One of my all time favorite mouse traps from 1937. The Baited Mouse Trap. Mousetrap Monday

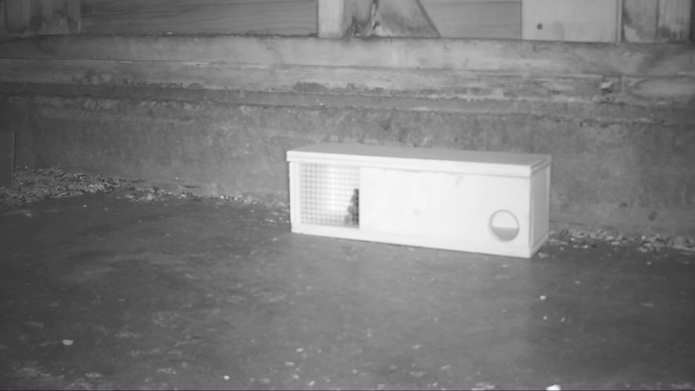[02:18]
Well, there's a good chance it may have been 80 years since a baited mousetrap actually caught a mouse. But last night we changed that. The trap worked perfectly.
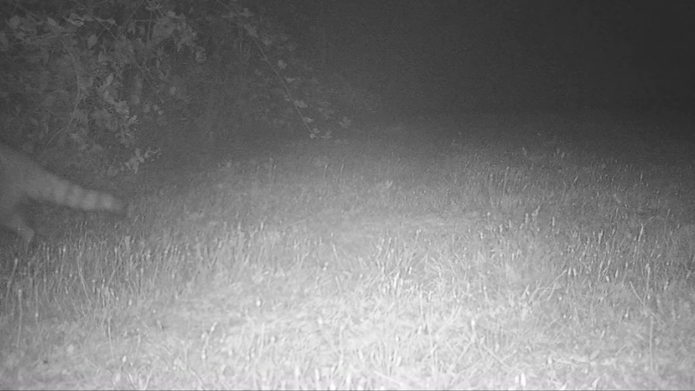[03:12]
Well, it looked like the raccoon enjoyed the mouse we caught with the baited mousetrap. Now I have a huge mousetrap collection, over 1,500 different antique and vintage traps.